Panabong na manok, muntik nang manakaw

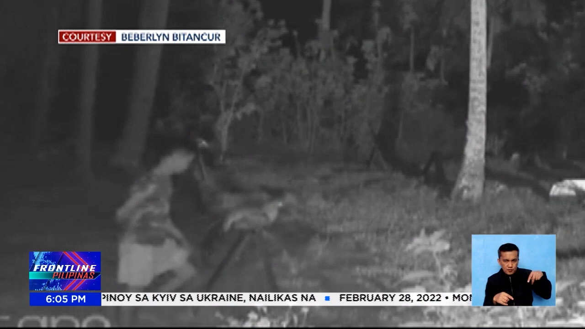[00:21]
Ligaspi Albay. Nagmasid muna siya sa paligid at nang makasigurong walang ibang tao,
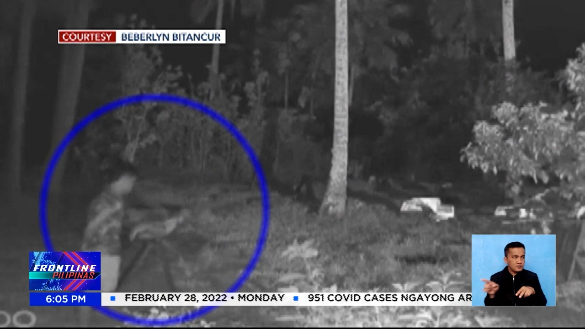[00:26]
dahan-dahan niyang hinawakan ang manok na panabong.
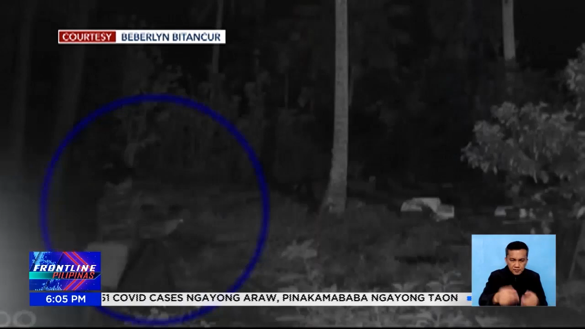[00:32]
Yun nga lang, nagpumiglas ang manok at nag-ingay.
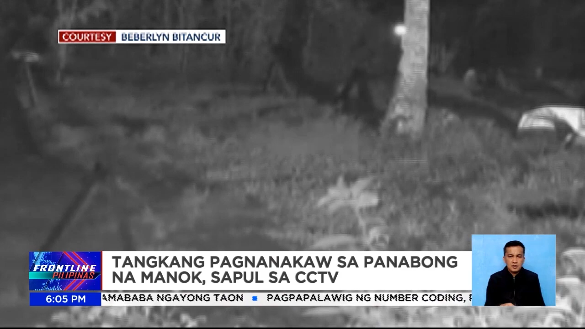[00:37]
Dahil diyan, nataranta ang lalaki at nabitiwan ang manok.
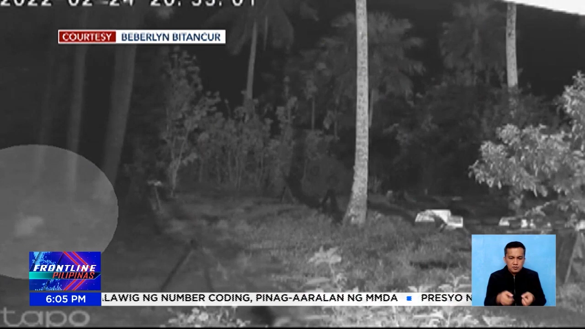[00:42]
Wala na siyang nagawa kundi tumakas. Kahit nakuna ng CCTV, hindi pa rin nakilala ang kawatan.